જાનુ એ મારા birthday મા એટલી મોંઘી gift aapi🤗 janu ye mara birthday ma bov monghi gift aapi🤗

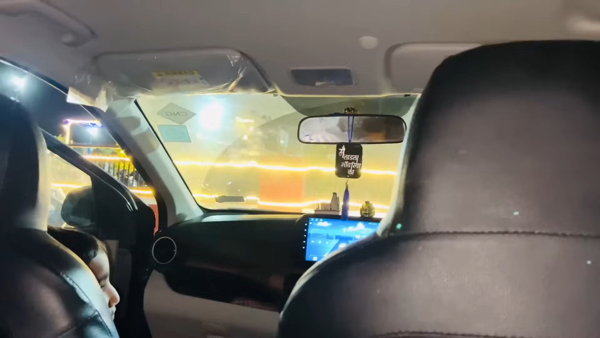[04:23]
તો ચલો આપણે હવે બધાએ જમી કારવી લીધું છે અને હવે બેસી ગયા છીએ ગાડીમાં. એ ડ્રાઈવર સર. હા બોલો. હાલો ગાડી કાઢો.